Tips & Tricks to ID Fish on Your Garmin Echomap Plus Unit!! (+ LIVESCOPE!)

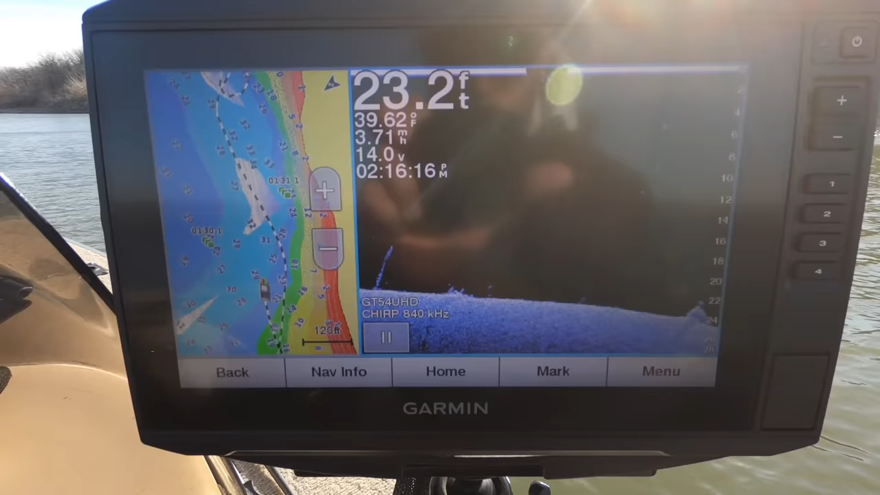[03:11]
On screen: depth 23.2 ft, water 39.62°F
can always set your your favorite combos on the right side of the unit
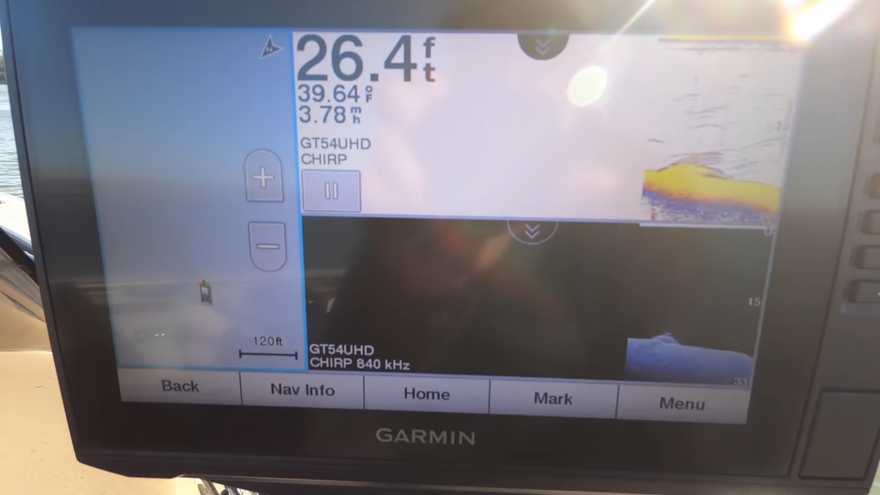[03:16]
On screen: depth 26.4 ft, water 39.64°F
here typically i'll usually run like map on the left side with 2d sonar and down scan right on top of each other
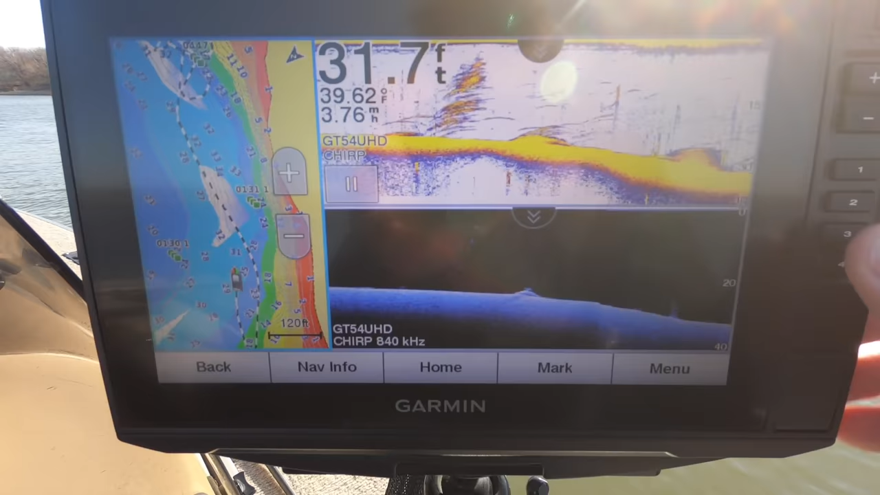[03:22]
On screen: depth 31.7 ft
but today i think we're just going to go with regular clear view as
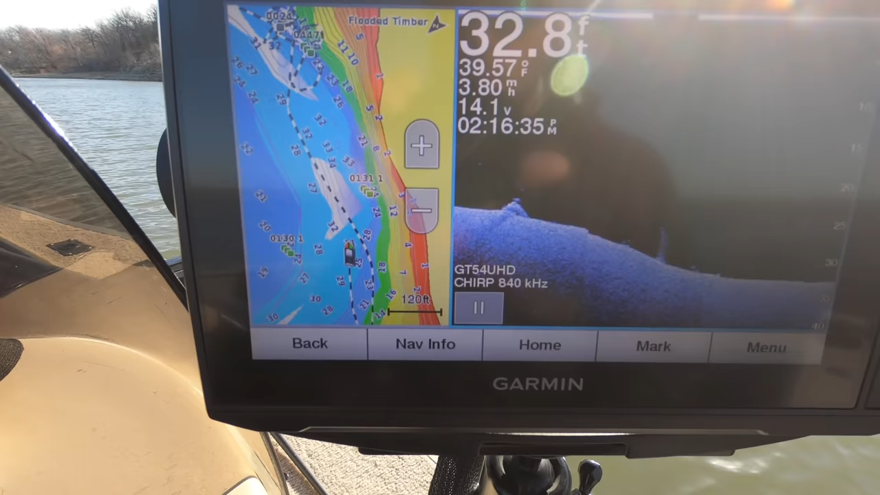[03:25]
On screen: depth 32.8 ft, water 39.57°F
you guys can see on the map
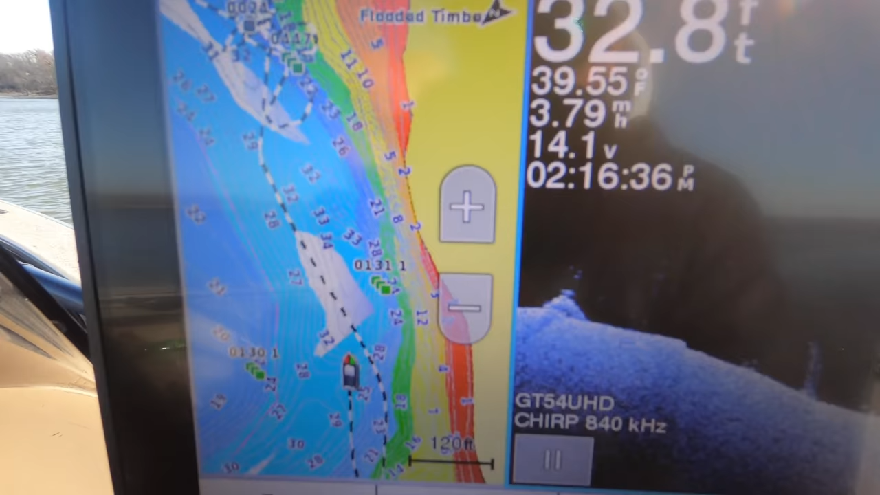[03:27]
On screen: depth 32.8 ft, water 39.55°F, speed 3.79 mph
here i've got my depth shading set that's a really neat feature
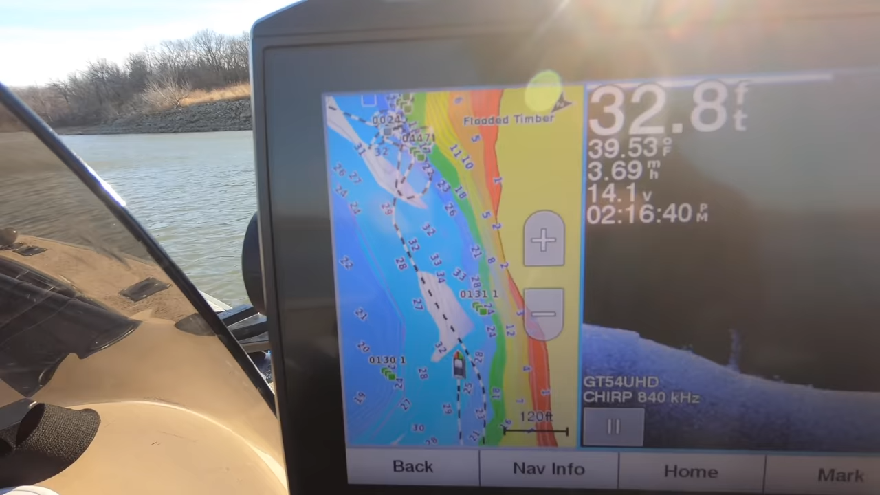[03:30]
On screen: depth 32.8 ft, water 39.53°F
in the echo map units that's fairly new is being able to set depth shading just kind of let you know what depths you're working with in a particular
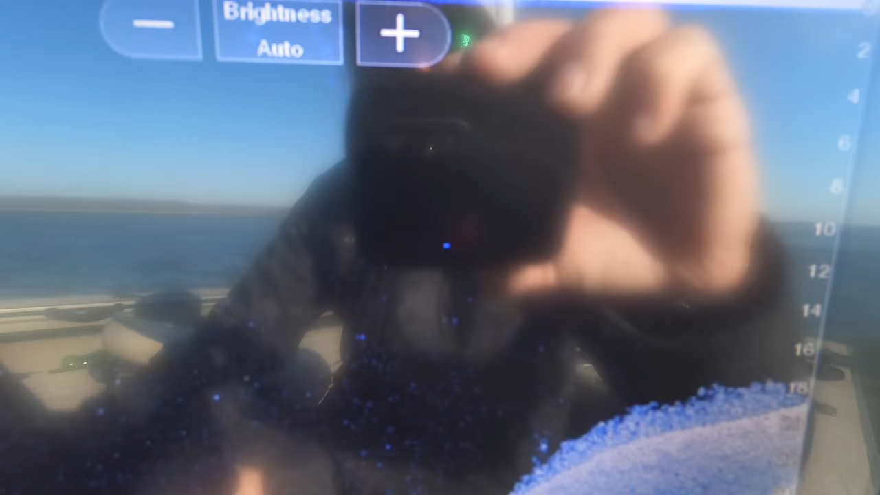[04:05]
uh little break right there you can see the break that is a giant pile let me go ahead and
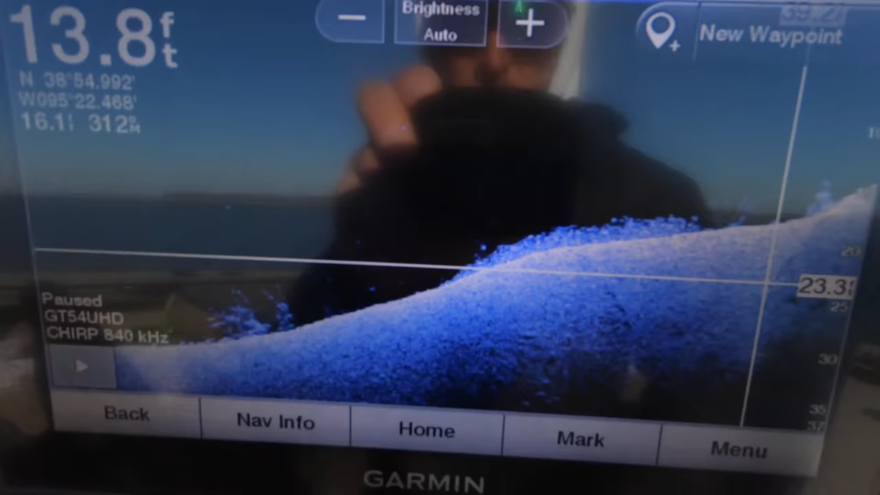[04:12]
so we can take a look at it here
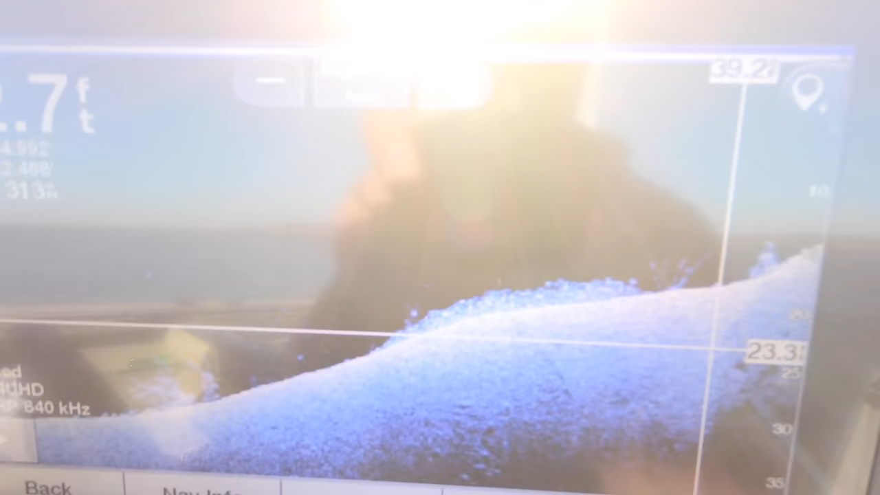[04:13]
but coming up this
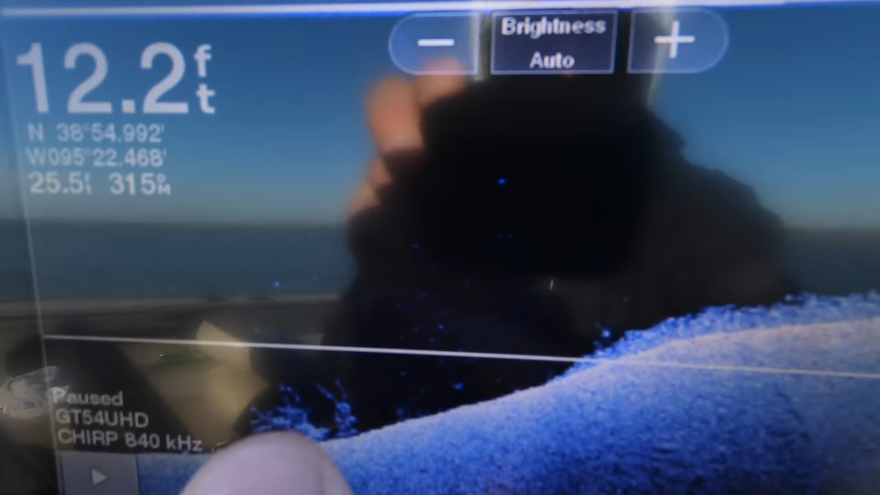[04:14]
On screen: depth 12.2 ft
break line got a big pile of fish right here one thing with the let me go ahead and spot lock too now that we've got this image here let me show you
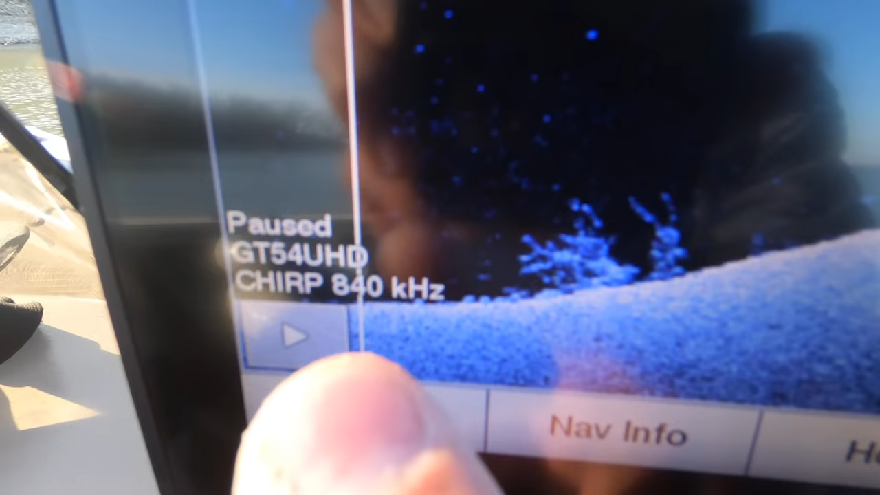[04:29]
pause so that image isn't going anywhere let's
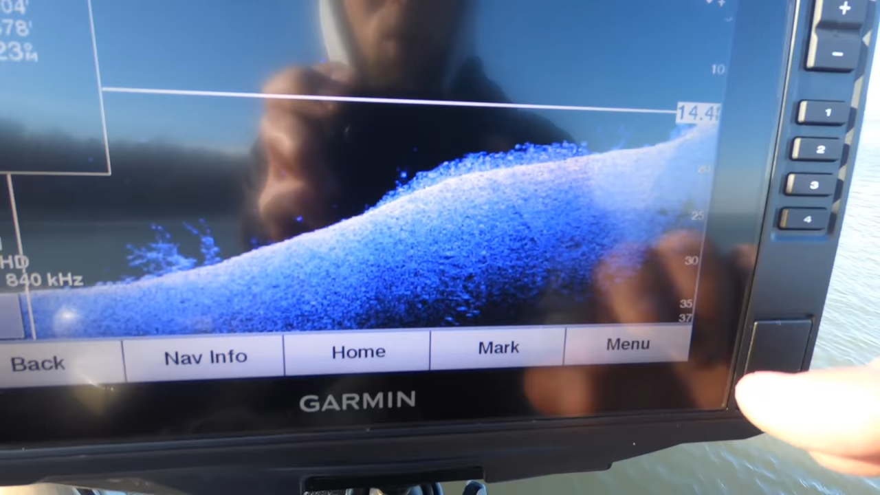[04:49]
what you can do is with this little box right here go and zoom in on
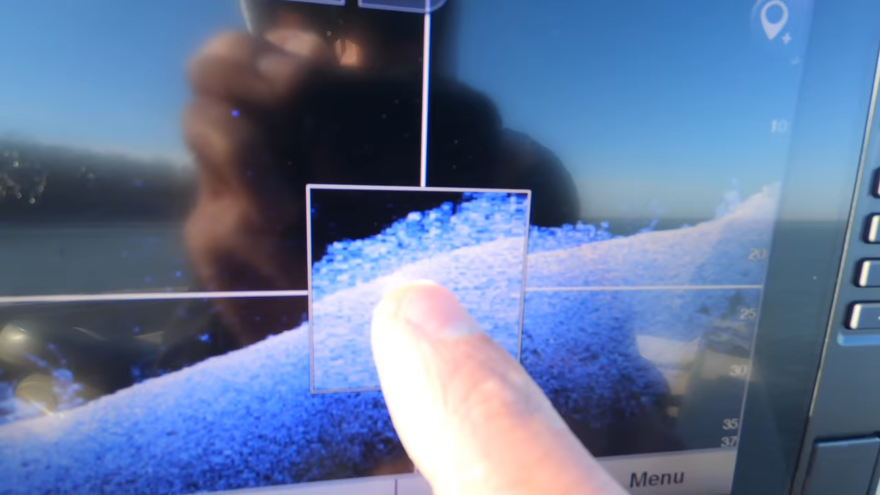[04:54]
those fish this is one of my favorite favorite things about this you've
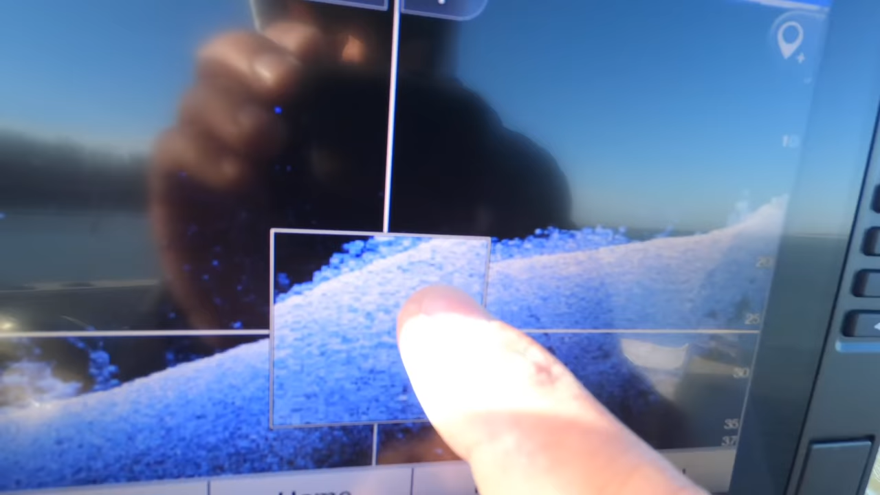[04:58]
got your little magnification box
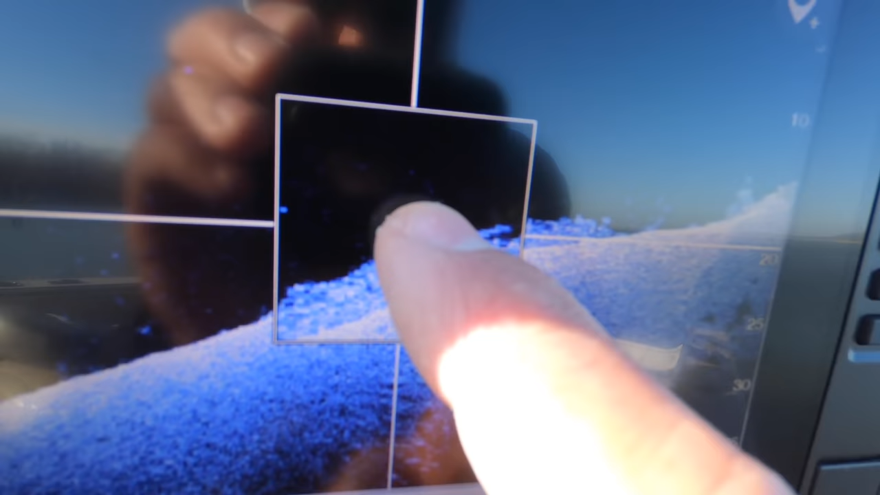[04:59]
you can zoom right in on those fish probably not going to be able to tell what they are right
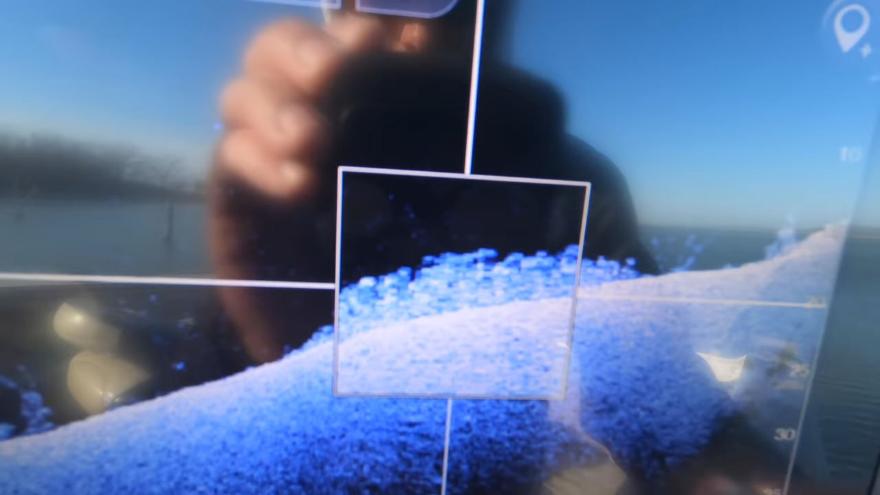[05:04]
away but given that there is some mass to those fish and they are packed right on top of each other
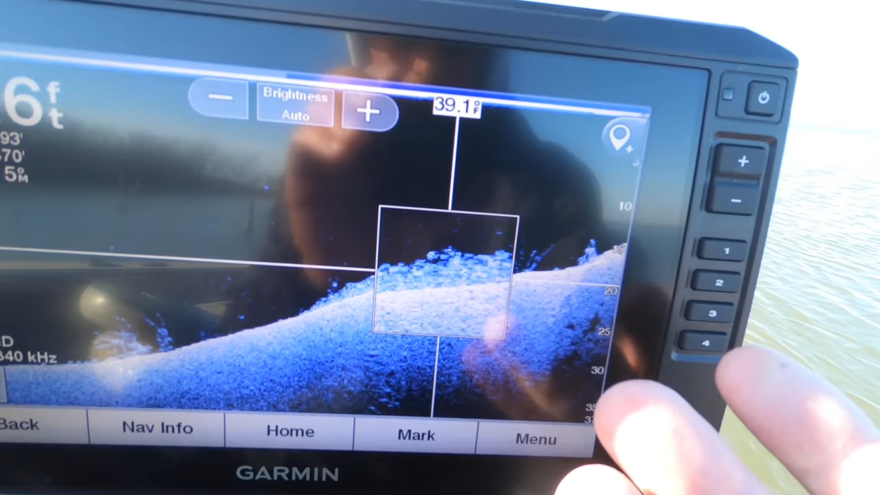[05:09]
they could be white bass they could be crappies a little too big to be shad i mean it could
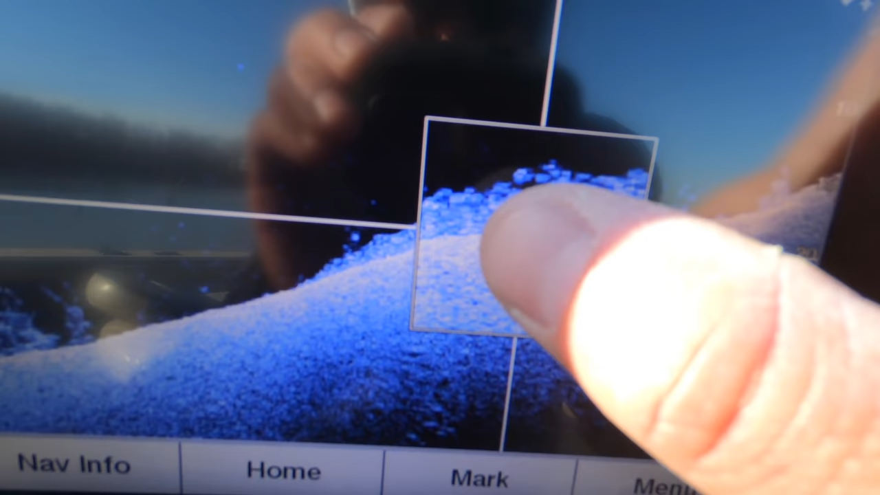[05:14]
be a giant pile of shad but
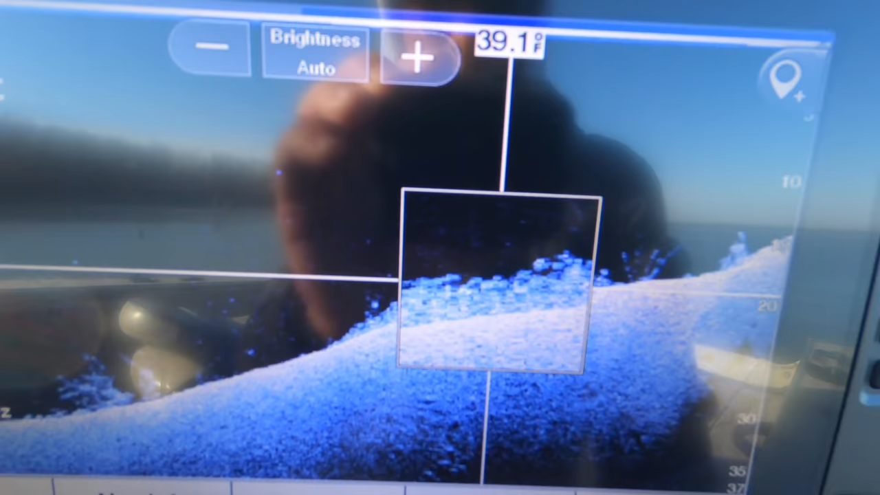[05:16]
so now what i'm going to do is now i have this magnification placed right
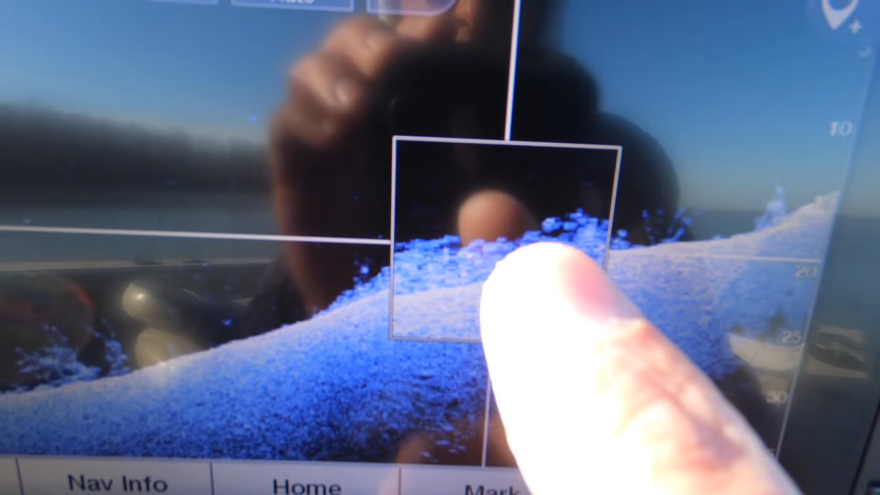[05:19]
in that crosshairs on the cursor i'm going to go ahead and hit mark that's now made our waypoint on
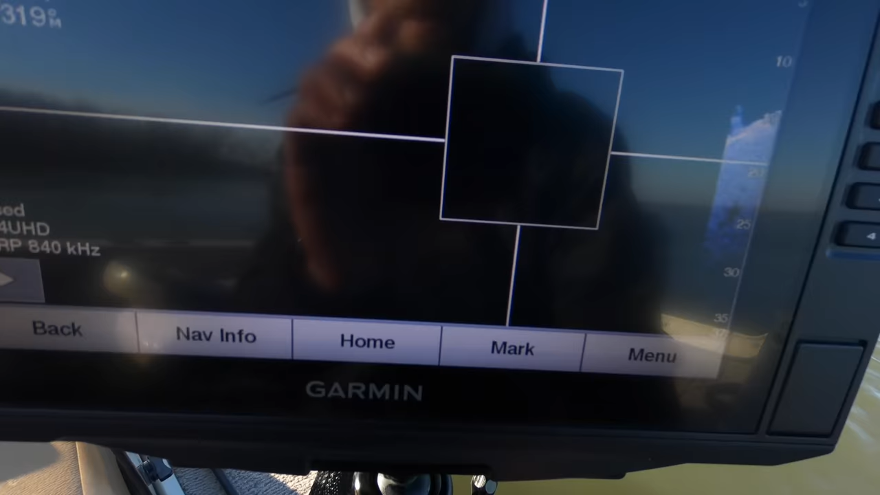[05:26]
that group of fish directly on that group of fish so now i can just take my boat and go right back to that setup right over the top of them and i think